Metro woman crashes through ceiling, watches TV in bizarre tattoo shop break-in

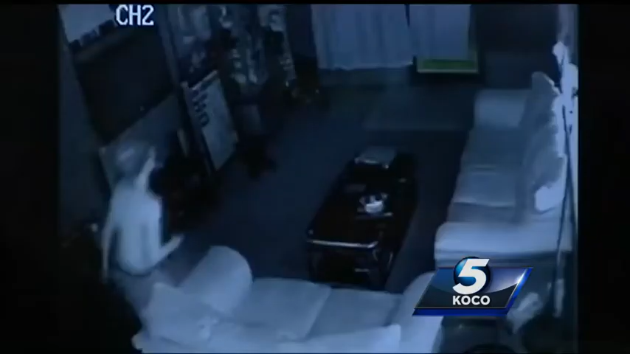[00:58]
WHAT IS SHE DOING? WATCHING IN DISBELIEF AS A WOMAN RANSACTS THE STORE.
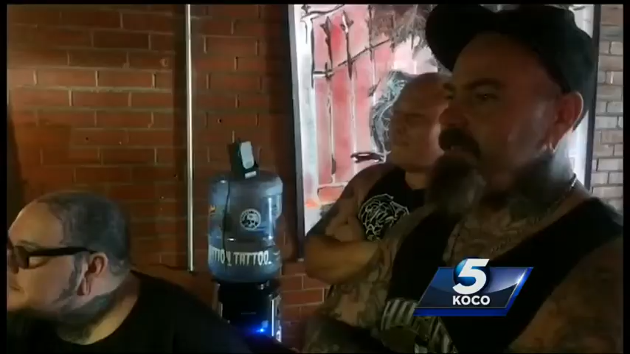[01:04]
THIS IS ALMOST LIKE JERRIE SPANGER. BUT IF YOU THINK ALL THIS IS PRETTY STRANGE, IT'S ABOUT TO GET WEIRDER. HERE, SHE GRABS A SEAT ON THE COUCH TO WATCH TV AND WAIT FOR POLICE. SHE SCRIBBLES THESE MESSAGES TO OFFICERS. THIS ONE READS, I'M NOT LIVING IN SIN.
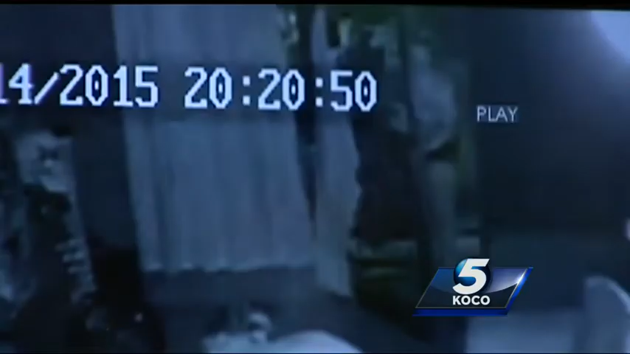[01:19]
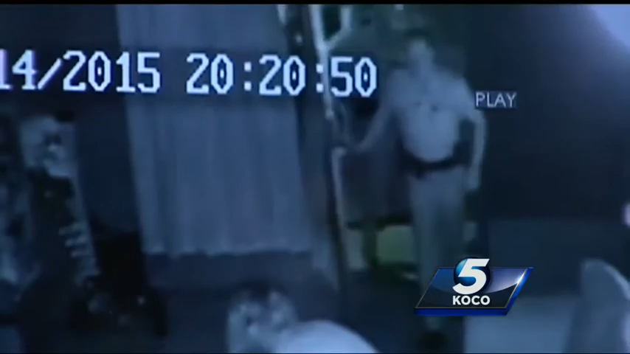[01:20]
MAYBE NOT, BUT AFTER THE COPS RUSH IN AND TAKE HER DOWN, SHE IS LIVING AT LEAST FOR A FEW DAYS IN THE COUNTY JAIL.